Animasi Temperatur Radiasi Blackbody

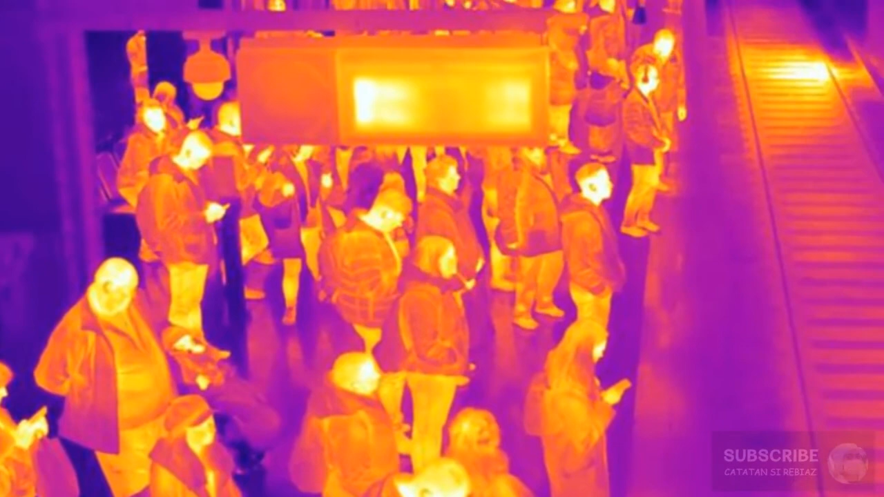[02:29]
Konsep ini dapat diterapkan untuk mengukur suhu tubuh Seseorang yang memiliki suhu tubuh lebih dari standar akan menunjukkan warna yang berbeda